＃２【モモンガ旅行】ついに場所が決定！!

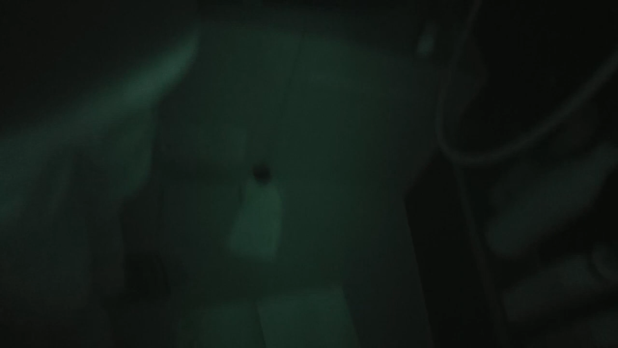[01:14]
え?ちょっと見えてるもんがわ、どこにいるともくんそこ、
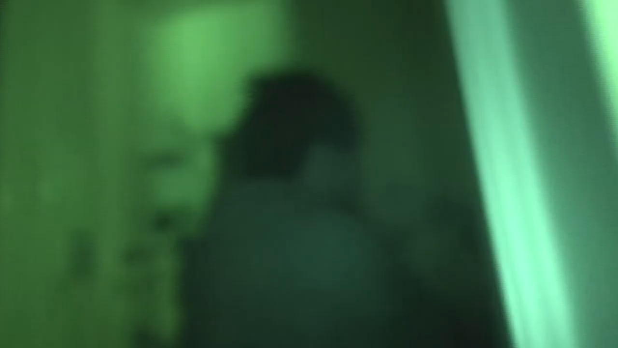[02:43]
こいつは出てこねえなぁ捕まえた捕まえたはじ
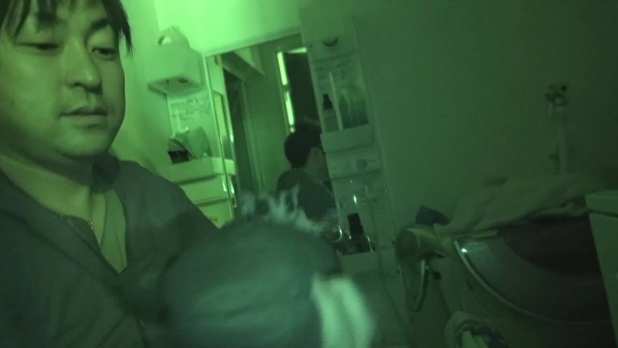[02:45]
めこれがモンちゃんですこれがモンちゃんです
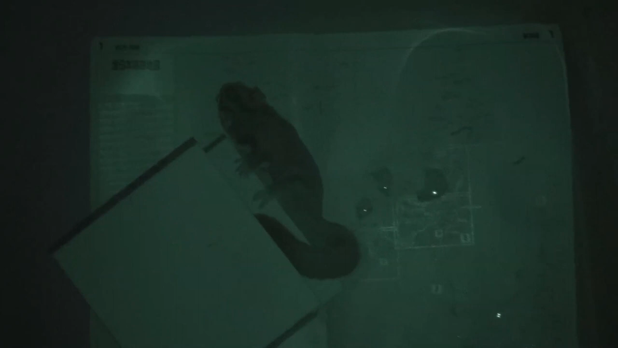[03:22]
ぶ今ねぶキラキラしてるほらぶあっあっ!あっあっ!ぶあ!食べた!ぶ食べた!ぶということは?ぶやだほか? ここ? ここ?ぶえ?